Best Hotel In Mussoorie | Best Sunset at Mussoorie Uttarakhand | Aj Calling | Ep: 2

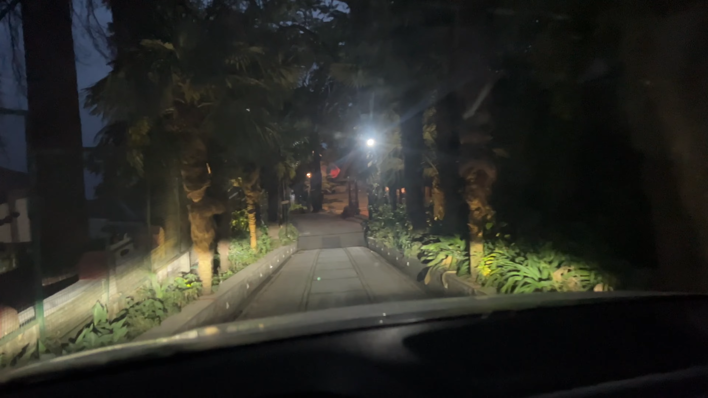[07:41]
अभी देख के पता चलेगा कि भाई कैसा होटल है। एंट्री तो काफी अच्छी है बट भाई जो चढ़ाव है ना यहाँ का आने में काफी मुश्किल हुई है। लोकेशन तो भाई अच्छी सी लग रही है अभी भाई, बाकी सारी चीज़ें अभी करते हैं थोड़ी सी मशक्कत के बाद।